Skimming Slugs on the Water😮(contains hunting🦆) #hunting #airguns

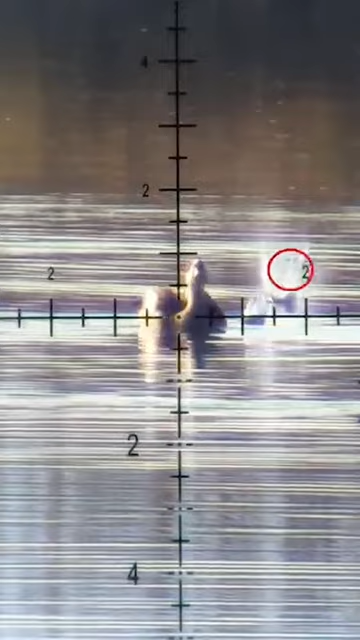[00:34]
though we can actually see the slug here and track it look at how it literally curves in the